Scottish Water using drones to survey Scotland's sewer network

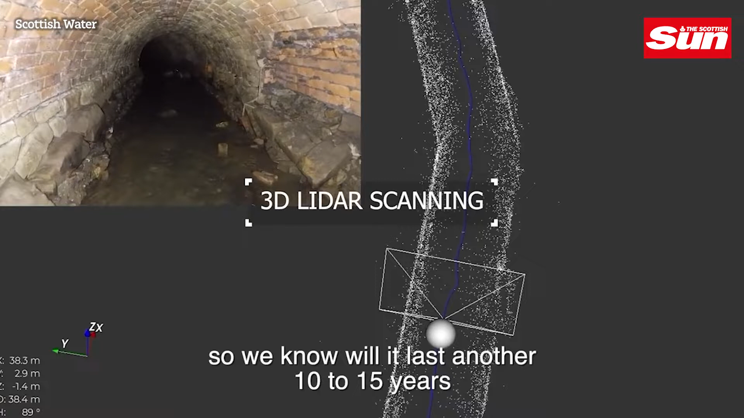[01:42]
You know, the accuracy that the LiDAR produces, you know, track the deterioration of the assets so that we'll know will it last another 10-15 years or do we need to invest now.